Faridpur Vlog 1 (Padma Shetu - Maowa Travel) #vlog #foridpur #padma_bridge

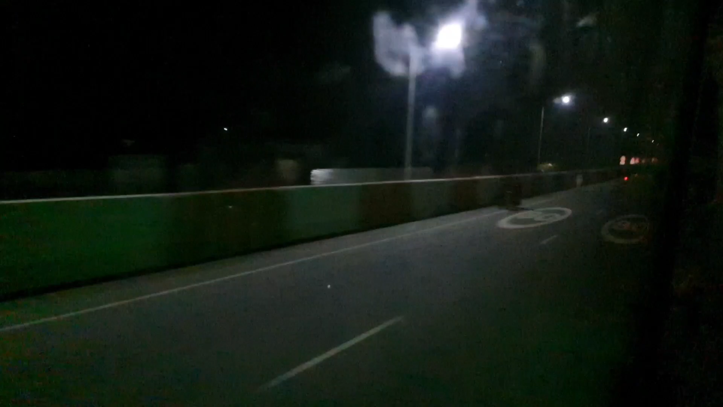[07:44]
এটা হচ্ছে গোপালগঞ্জের ব্রিজ, এখান দিয়ে খুলনা যাওয়া যায়, ভাঙ্গা যাওয়া যায়, মানে এটা অনেক বড় একটা ব্রিজ।